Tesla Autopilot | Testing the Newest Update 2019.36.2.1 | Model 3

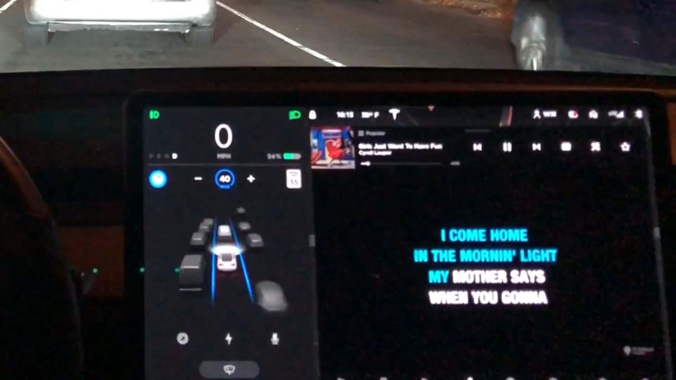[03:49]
So they're definitely having a lot of fun with this because, you know, so we're going to go through again this time at night,
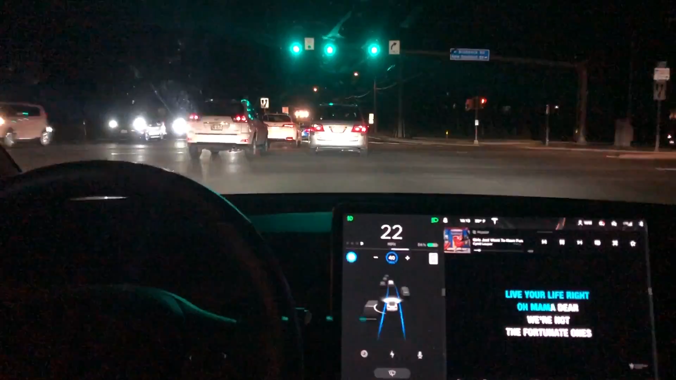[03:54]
and it does hug a little bit to the left hand side, but it passes. So every time I've done this intersection, it does pass successfully. So without sounding like a broken record, I want to show you this clip right here. It is dark at night. We have a truck stopped way in front of us,
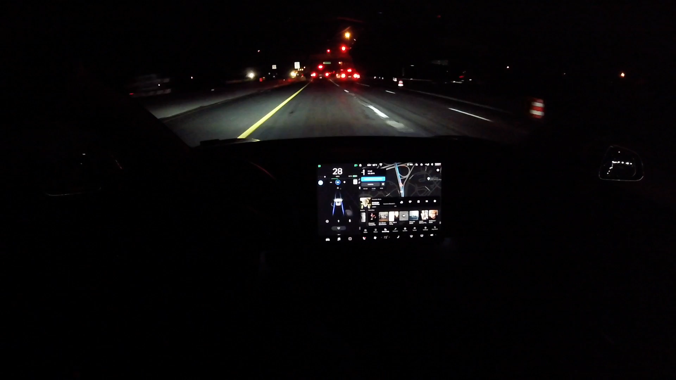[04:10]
and look how smoothly the autopilot is coming to a stop. This is not what we saw a couple updates ago. So Tesla is definitely getting better at recognizing when cars are at a stop before they would abruptly come to a stop. So it's nice and smooth. It gives me as a driver confidence knowing that I don't have to take over and gives me more confidence in the autopilot system that it does see the car in front of me. So great job to Tesla.